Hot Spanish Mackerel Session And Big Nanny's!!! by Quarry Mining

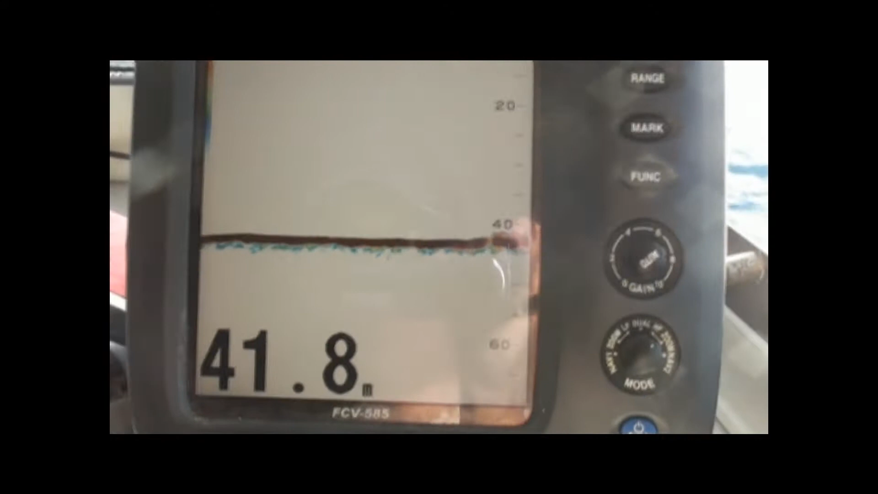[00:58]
On screen: depth 41.8 m
On this thing under. So those cunts, hopefully, they want to be fishing off that right.
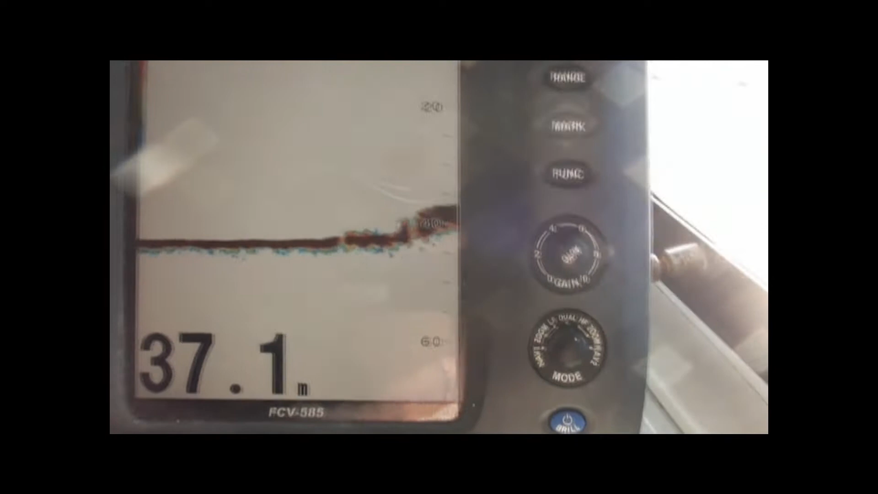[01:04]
On screen: depth 37.1 m
Yeah, they're drift fishing the bottom.
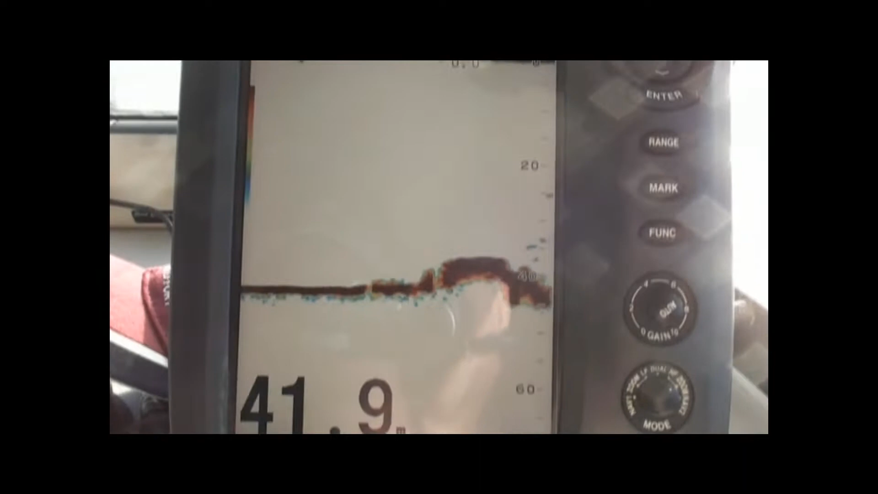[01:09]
We're just working the surface though. We're getting a few mackerel. You can see some fish showing now here. Yeah, yeah. Oh, there's heaps of fish showing. Oh,